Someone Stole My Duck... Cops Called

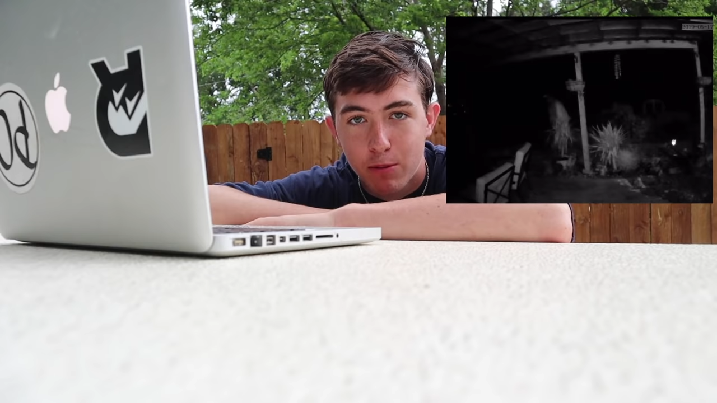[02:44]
See this After scrolling about Nine hours of security footage all you have to do is scroll through really fast And if you see something big and unusual you stop right yeah,
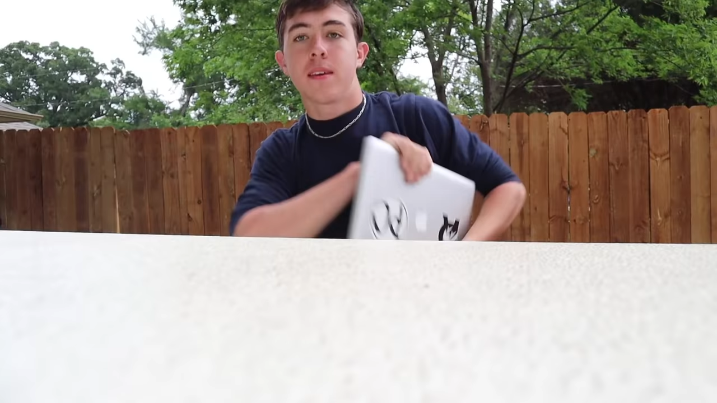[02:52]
and watch them walk back by Here's a full video
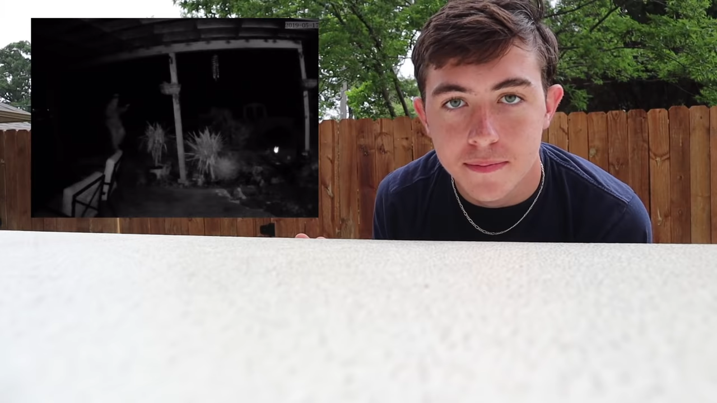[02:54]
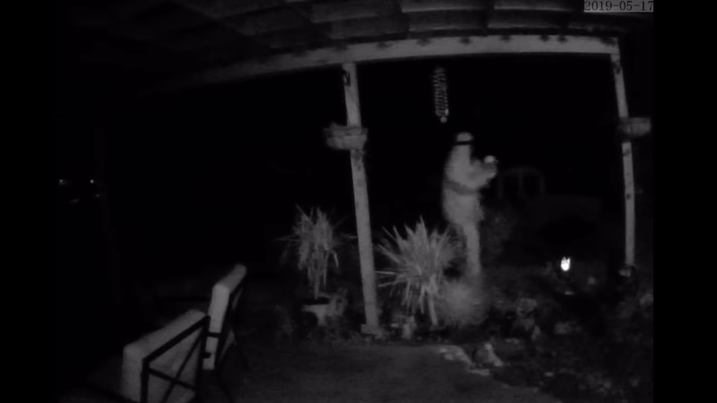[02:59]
Somebody came into my backyard and took my duck not not brownie just Penelope because brownie's still here now I'm not gonna lie.